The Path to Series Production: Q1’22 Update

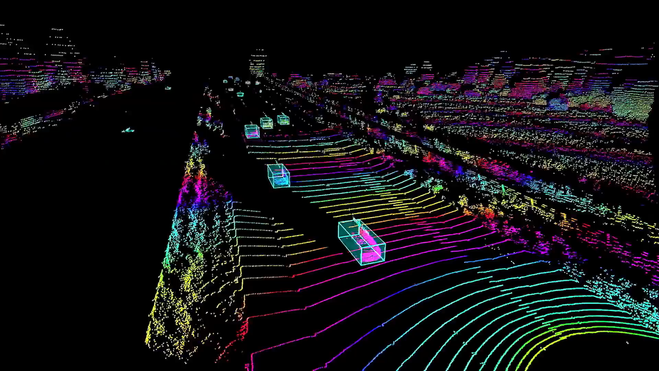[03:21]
So as a result, we can pick out objects like lost cargo, like stripped tires and so on.
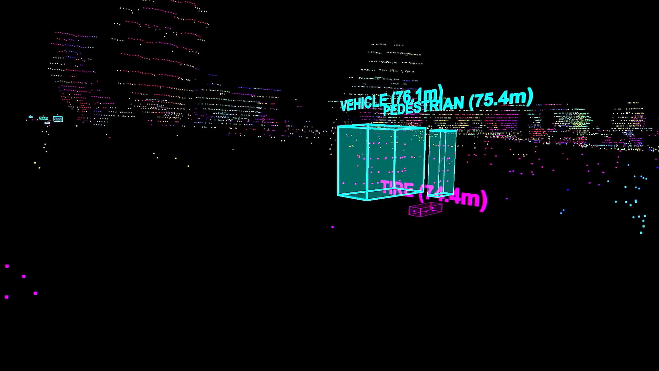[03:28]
So the smallest objects possible in a highway situation, but also some of the most dangerous objects possible in a highway situation at distances that have never been possible in a serious product before.